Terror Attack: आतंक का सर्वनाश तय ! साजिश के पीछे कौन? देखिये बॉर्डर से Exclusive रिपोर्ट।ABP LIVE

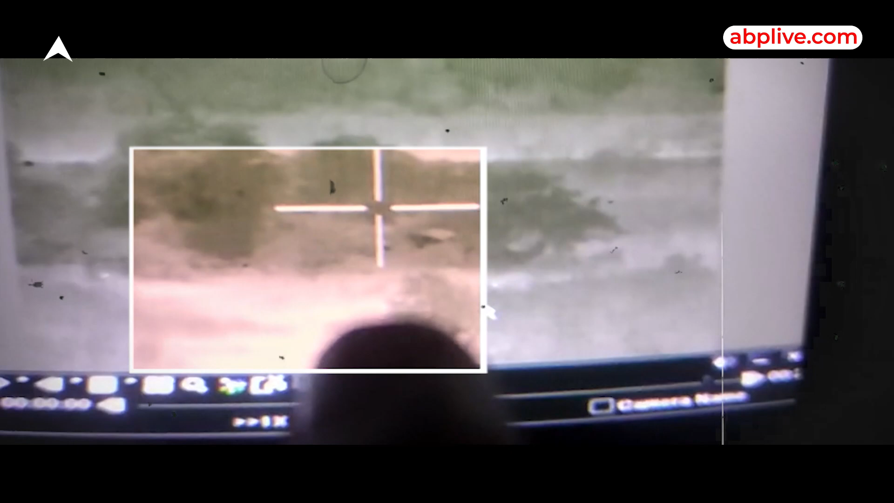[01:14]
بھلے ہی تھنگلی تھے لیکن ان میں پاکستان کے آتنگ کا پاپ ساف دیکھا جا سکتا ہے اکھنو سیکٹر میں ہوئی گھسپیٹ کی کوشش کے دورہ چار
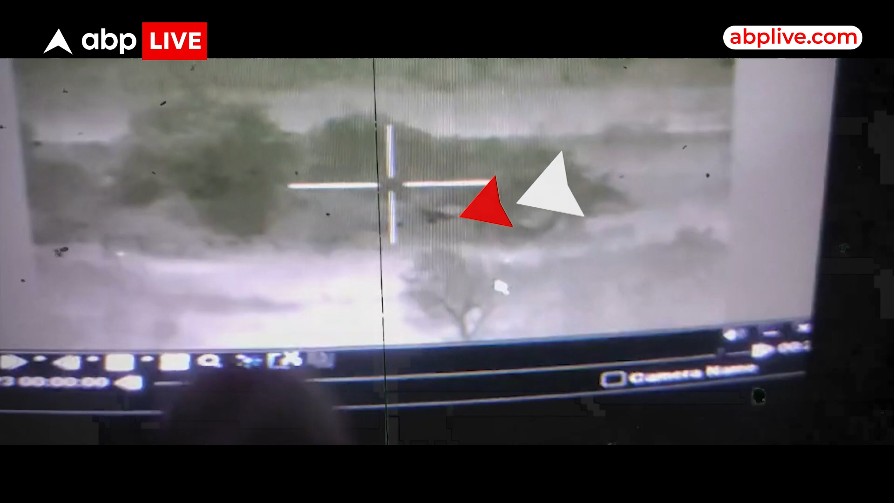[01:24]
آتنگوادیوں نے بھارتیہ علاقے میں بھسنے کی کوشش کی اس دورہ کیوٹی پر مستعد سرکشہ بلوں نے موچہ سمبھال لیا ایک آتنگ کی کو ڈھیڑ کر دیا جبکہ باقی کے
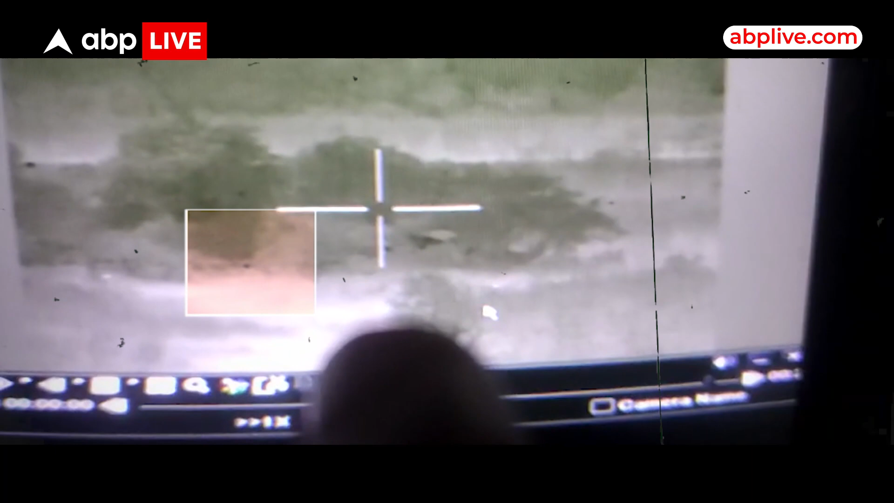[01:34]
تین آتنگ کی مارے گئے آتنگ کی کے شوہ کو گھسیٹتے ہوئے پاکستان کی سرہت میں لے گئے پاکستان کی آتنگ کی ساجش کو لے کر سینہ کی وائٹ نائٹ کوڑ نے